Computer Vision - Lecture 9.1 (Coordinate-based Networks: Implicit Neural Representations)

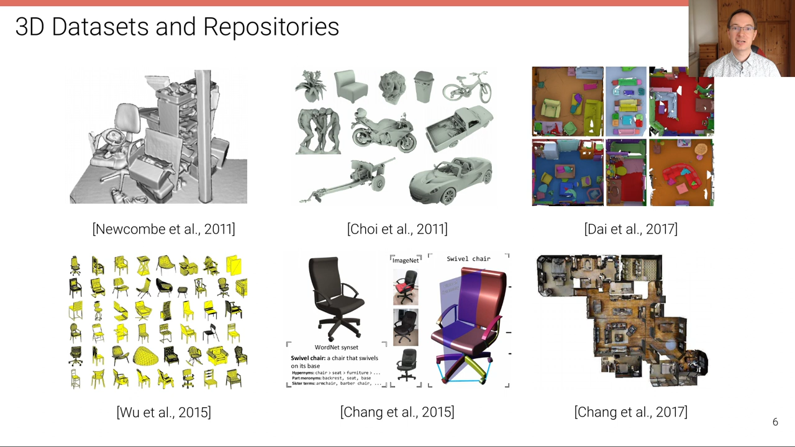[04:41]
And then more recently, there's an example from the Matterport dataset. There has been also attempt to not just reconstruct single rooms, but entire buildings. And this, of course, has a lot of immediate applications. So can we make use of this data? Now, if we want to build a model that learns to predict shapes directly from one or multiple input images, we have to, of course, answer what is a good output representation.
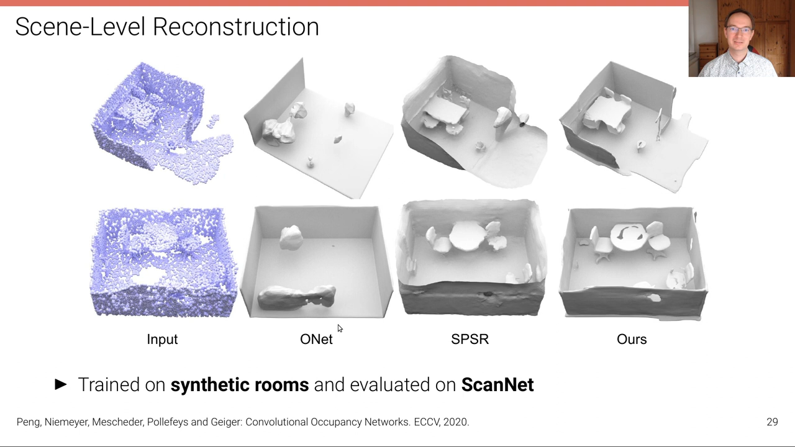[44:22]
at least much more plausible than the results of the naive occupancy network. And then finally, we can also take this model and extend it to a fully convolutional model and apply it to really big scenes, like the Matterport dataset, which contains scenes of entire buildings with multiple rooms. And this doesn't fit in GPU memory. But because this model is fully convolutional, we can, with overlapping receptive fields, apply it in sliding window fashion in chunks. And we can train it also on these chunks.
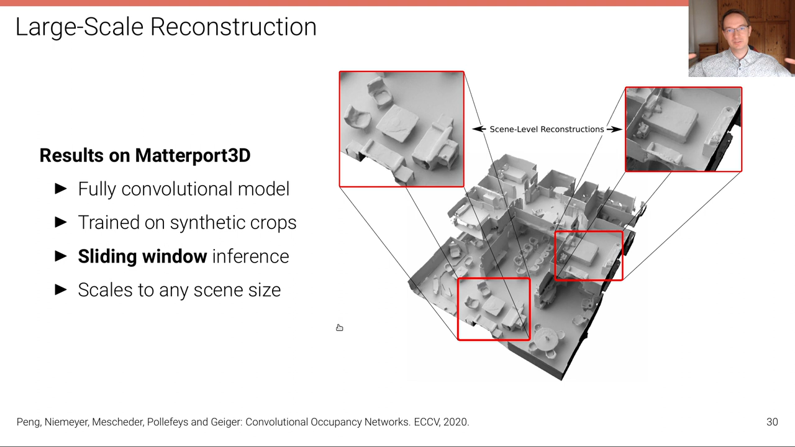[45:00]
We can then subsequently process multiple or iteratively process multiple of these chunks in a sliding window fashion, just like a sliding window object detector and produce very large scale reconstructions, as shown here.
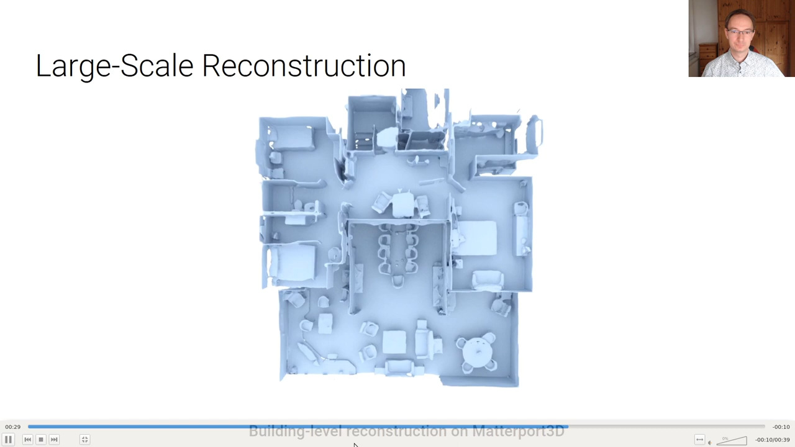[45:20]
And this is another example from Matterport.